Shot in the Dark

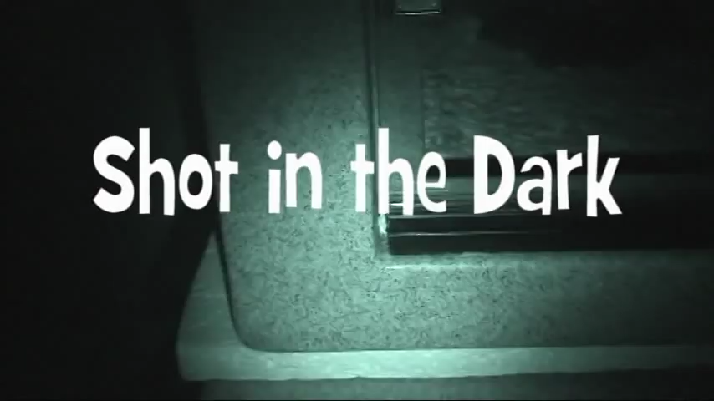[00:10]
Well here it's the middle of the night as far as the snakes are concerned
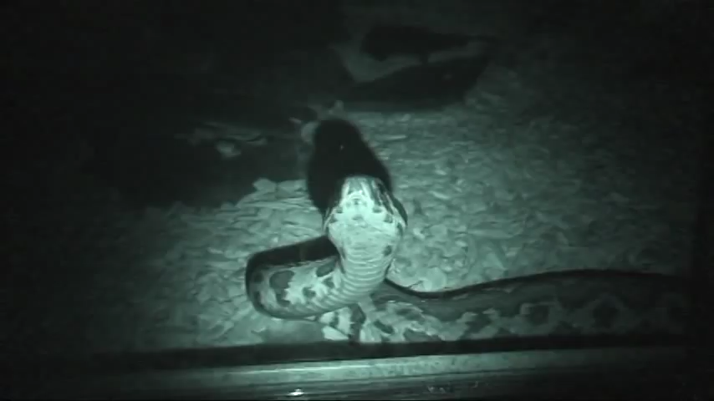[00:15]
and I'm shooting an infrared came
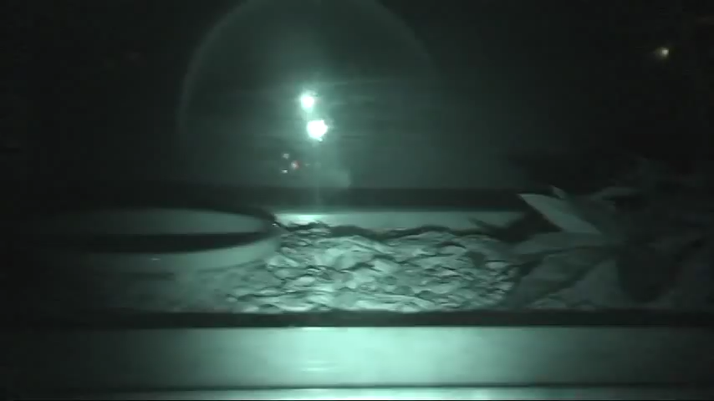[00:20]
in and see if they were having a party or something actually I came in to
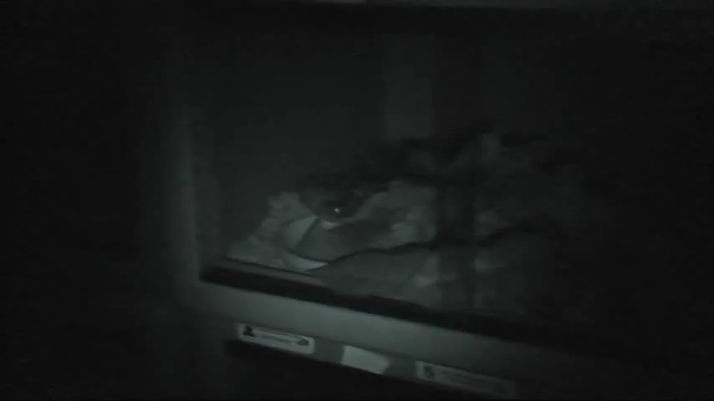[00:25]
feed some snakes that prefer to to feed this time of night
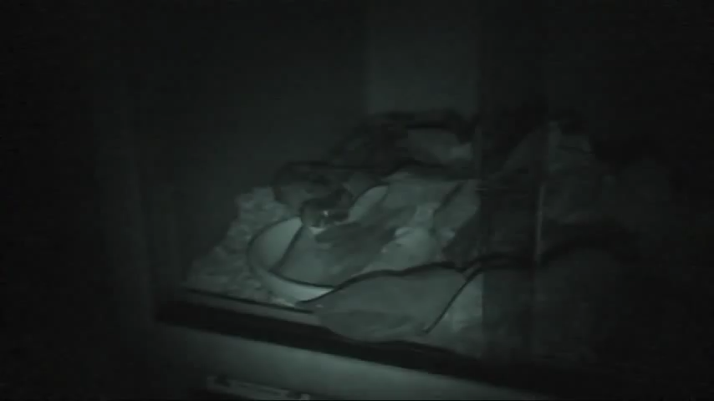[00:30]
and there's our Rhino Vipers it's cool that you can get some eye shine out of them with the infrared I bet they're probably
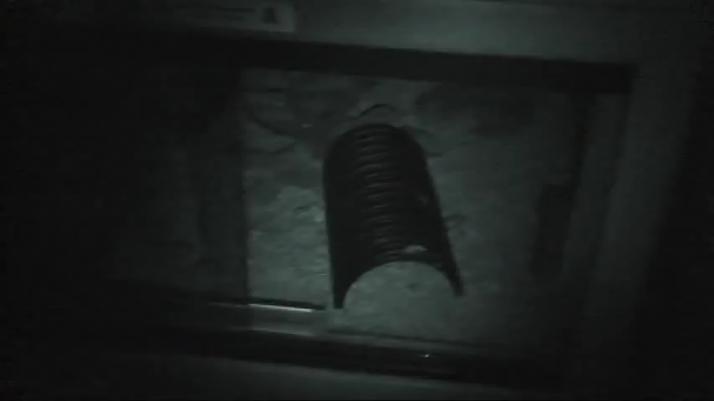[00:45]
a little freaked out because I don't normally do this
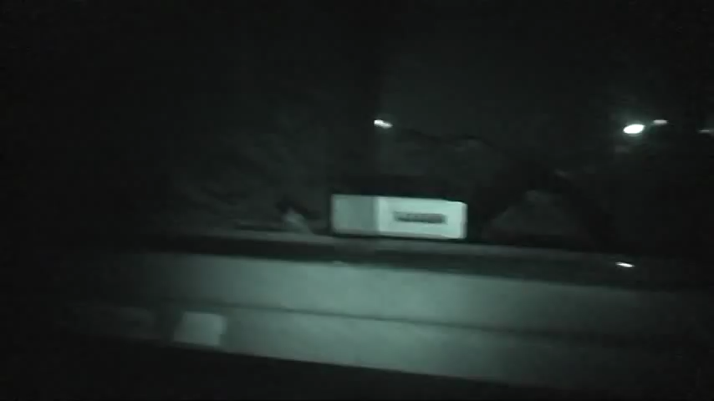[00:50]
there's our friendly neighborhood nose horn Viper Viper Amidites
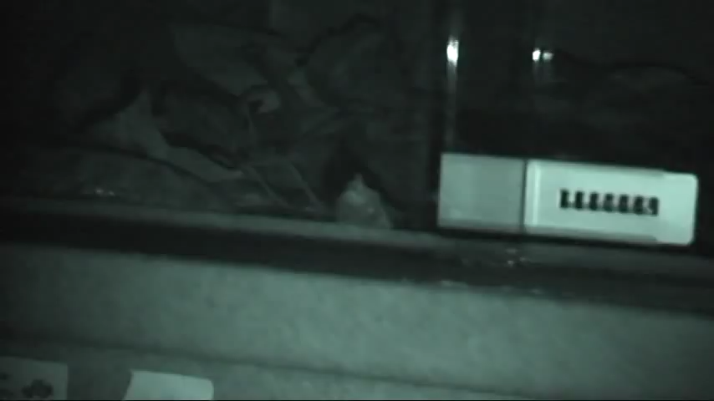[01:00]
and there's our death adder
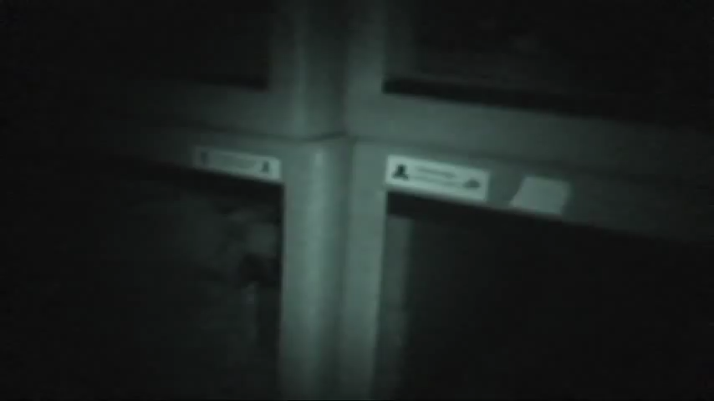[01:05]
there's our resident Prego death adder and there's a Russell's Viper
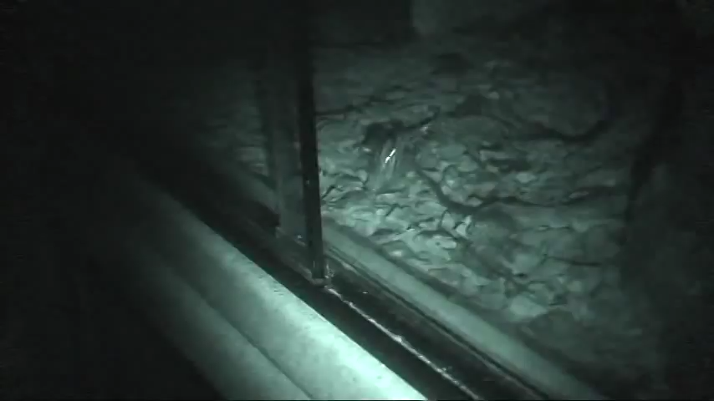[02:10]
now that's a shedding I'm in the wrong cage it's a little tough to tell where you're doing in here in the dark but as I was saying
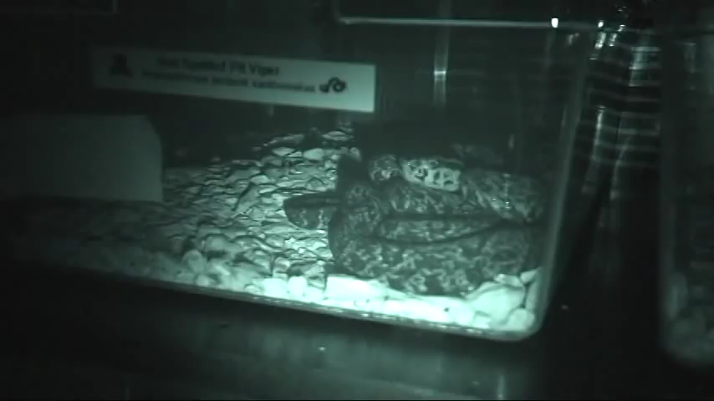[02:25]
say hello boy these are on these are you infrared transparent which means that the pit vipers will
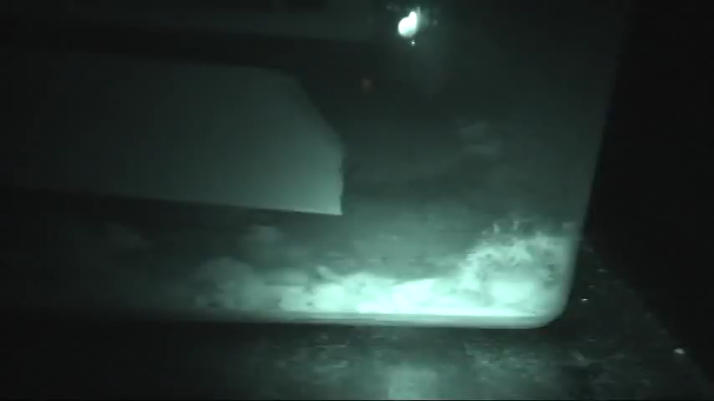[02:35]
definitely pick up on this let's see what our friends the
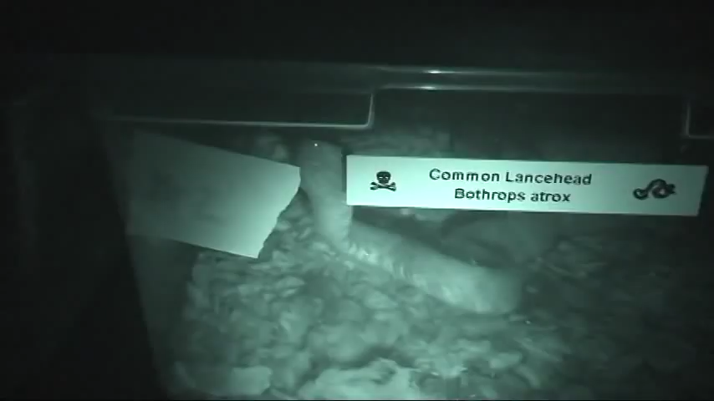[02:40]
the common lands heads are like oh boy look at that look
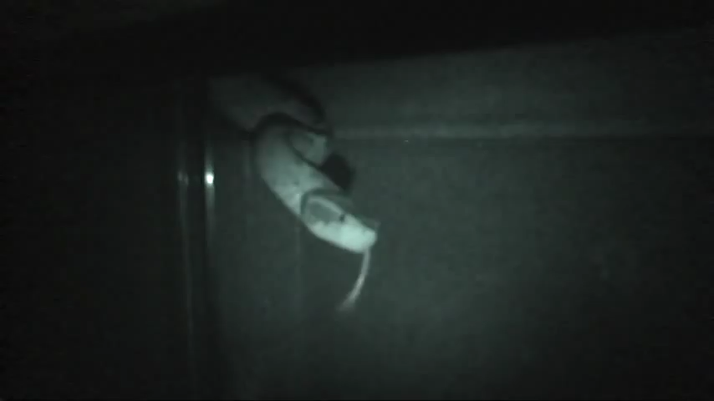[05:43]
look at that that's very cool that's the malayan pit viper uh up on the upper ledge
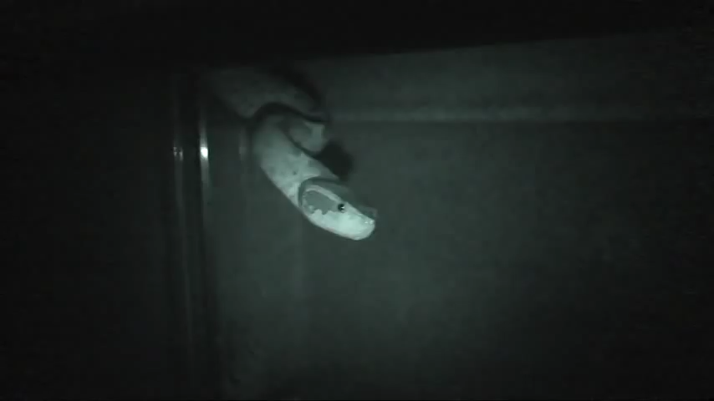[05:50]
you know during the day you never see a move from the corner but at night uh
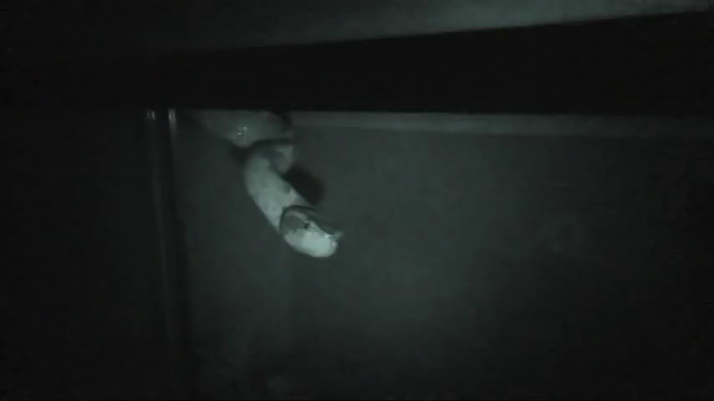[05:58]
he's out and about here we are
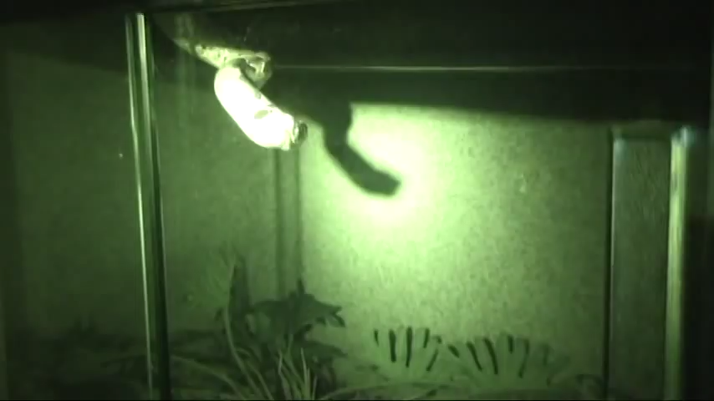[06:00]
look at that look at that i have to take her him out on the bench and show you him he's just a stunner